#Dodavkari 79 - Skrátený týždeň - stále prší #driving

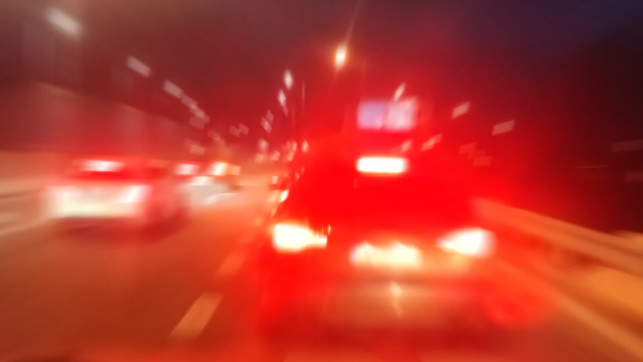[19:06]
No a kolóny nás prenasledujú, přátelé.
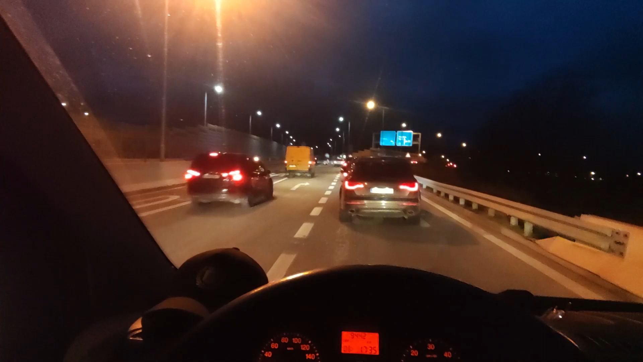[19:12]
Každý deň, takže šubreme sa naspäť Žiline kolónami, idem vyložiť Paťa, idem si upratať auto a idem na ďalšiu dopravu. A v rámci nákladného taxi tu máme ešte nejakú dopravu, takže čakám na zákazníka, kedy príde si to naložiť.
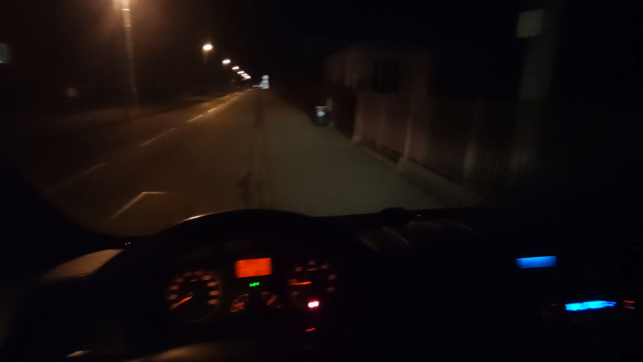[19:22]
Ale už tu mal byť, idem mu volať.
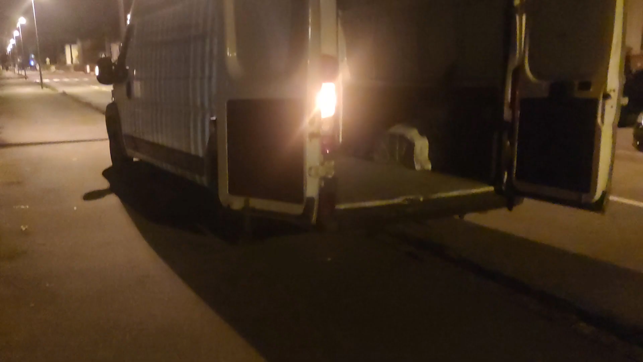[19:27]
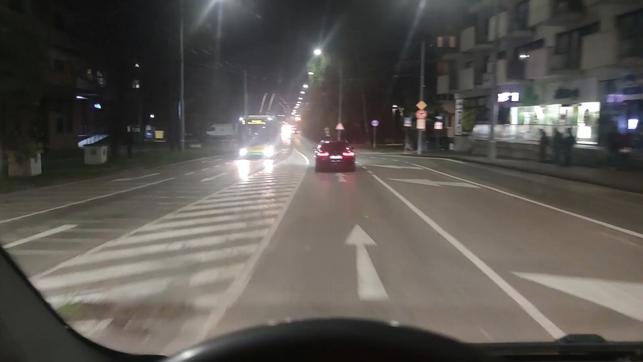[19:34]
No, naložené máme postielku. Vezeme ju tu na bulvár, už mi ide kamionik, takže... A dneska nakoniec, na konci dňa asi všetko dobre dopadne.
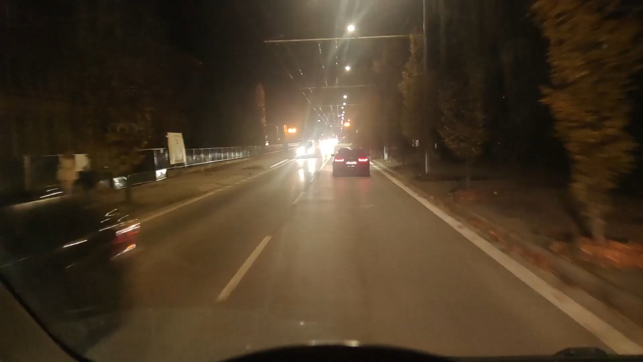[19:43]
Aj keď to vyzeralo veľmi zle, stala sa nám taká úplne jedna nemilá vec, ale nemôžem ju komentovať do videa, lebo nie všetko sa dá prezentovať verejne, přátelé. Ale chvála Bohu sme to všetko vyriešili. Ty, ale buď mám špinavý objektív, ale mám špinavý objektív, pretože okno som si teraz na firme umýval znútra. Takže, no, zrkadielka som si vyčistil, mám ich jak... Lebo takto večer cúvať po tých CD-skách, treba to vyčistiť.
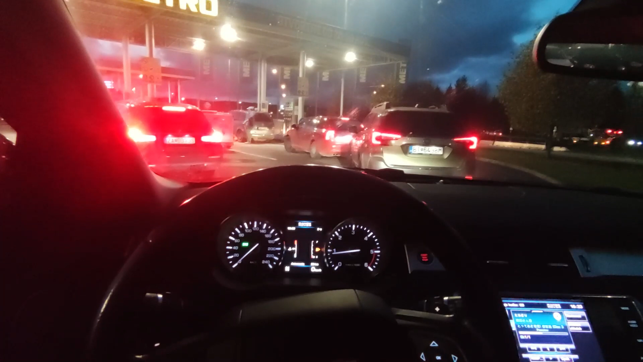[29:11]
Ja to nechápem, že prečo je toto tak, že proste ide sviatok, však ja idem do obchodu. Ale normálne idem, ty vole, nakúpim úplne jednoduché bežné veci, čo potrebujem a idem domov. Tí ľudia šalejú proste, od rondla až do oparku stoja auta. Tuto je to ešte celku dobré, ale smer Bičica sa niečo stalo, tak idem natankovať a idem cez Rosinu domov. Takže idem natankovať, lebo hen tam je voľná čerpačka a nikto na ňu nejde. Takže ako, ona sa dá natankovať, aj keď máte z druhej strany.